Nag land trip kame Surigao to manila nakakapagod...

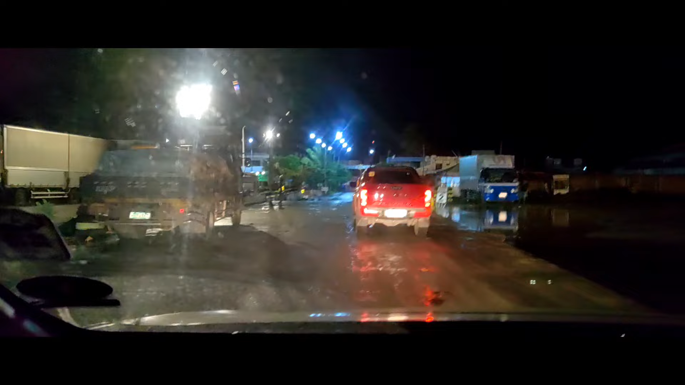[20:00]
Lalo na yung mga truck, kawawa na lang, mga ilang araw sila nasa gilid ng ano, kalsada. Mamaya madaan natin sila mamaya. May mga truck para makikita mamaya dyan. Ayun. Medyo pagdating dito sa Sursogon guys, maulan. Hindi na kaya doon sa kanina na daanan natin namin.
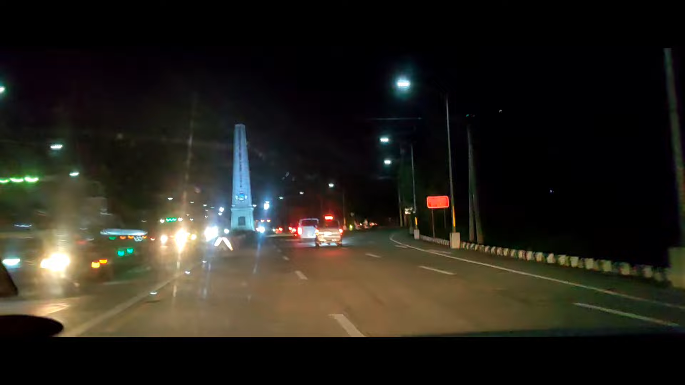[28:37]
At sabi ni Waze, dadaan daw kami, doon daw kung ipapadaan niya sa ano.
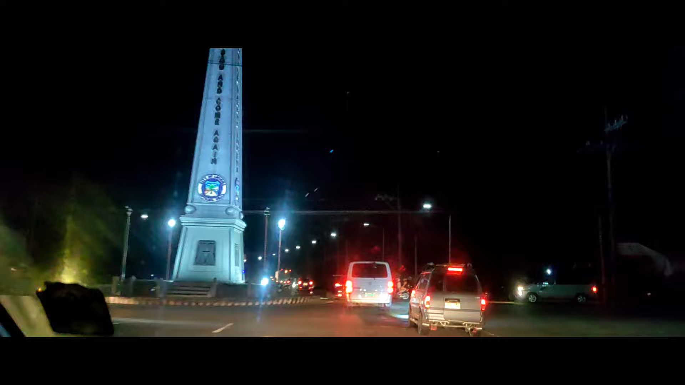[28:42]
Sa Riaya Bypass Road. So, medyo malapit-lapit na ng konti. Malapit-lapit na kami ng konti ng Manila. Konti ng, konting push na lang. At ito, pa-highway na tayo.